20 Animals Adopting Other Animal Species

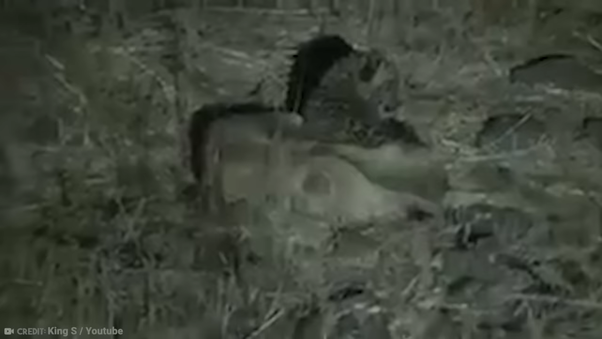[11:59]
will certainly never entertain an interloper from another species within their ranks.
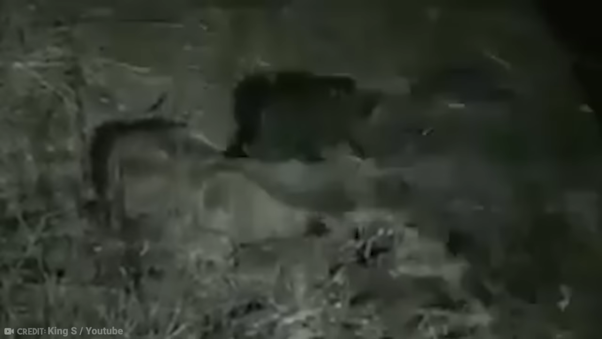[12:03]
However, the Asiatic lion lives separately. The mother takes her litter and nurtures them by herself away from the males.
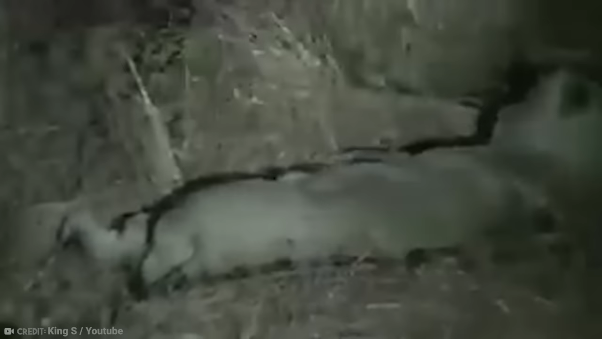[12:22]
There didn't seem to be any real difference between the lion cubs and the little leopard. The lioness watched over them all and took care of the orphan leopard as if it were one of her own.
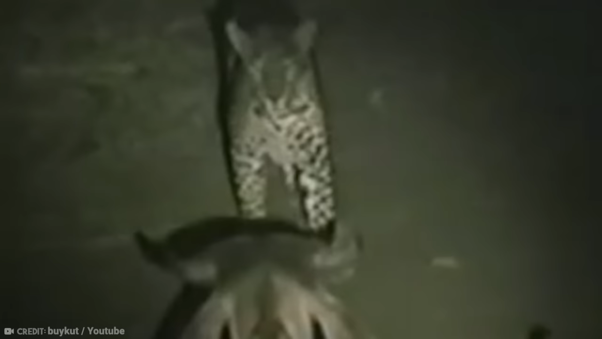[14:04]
still has all of its insides on its inside. After all, a cow generally ends up as a leopard's lunch, especially one that would deign to get this close.